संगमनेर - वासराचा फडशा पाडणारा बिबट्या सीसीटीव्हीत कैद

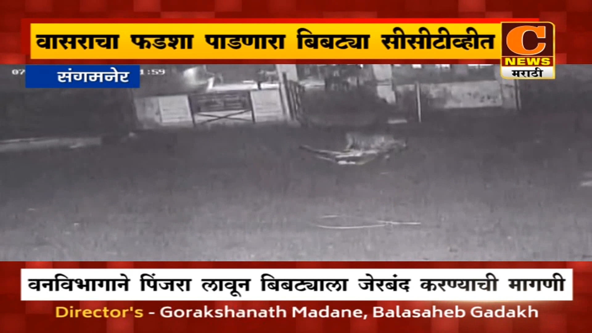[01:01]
सिसी टिवी फुटेज मदे हा बिप्ट्या कालवडीवर हल्ला करतानाचा विडियो चित्रिज छाला या भागा मदे वनवभागाना पिंजराला लावावा अशिमागनी जिवदाया संसेचा वतिन
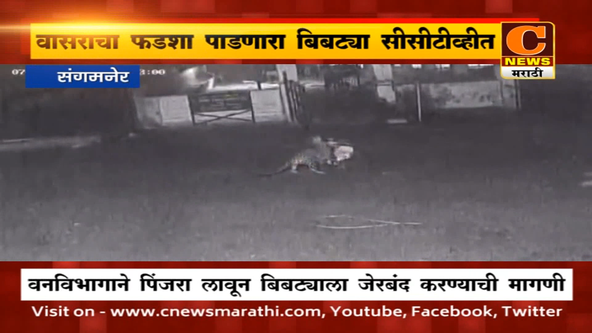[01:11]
वारमवार कीली जातिये मात्रा आजुनाही वनवभागाना याकड़ लक्षे दिलनाईये